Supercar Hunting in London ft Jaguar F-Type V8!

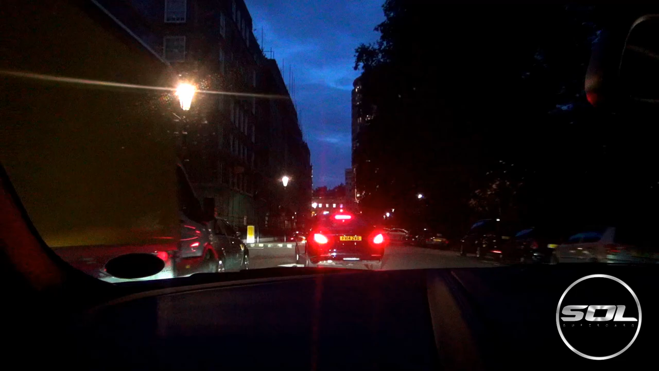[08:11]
Dirty bit. Is the green AV still here? Yeah. Green Aventador.
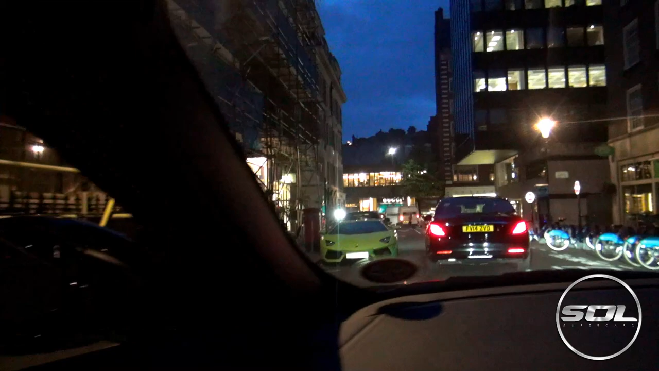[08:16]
It's a good colour for a Lamborghini. Yeah it's so nice. It's a really good colour for a Lamborghini.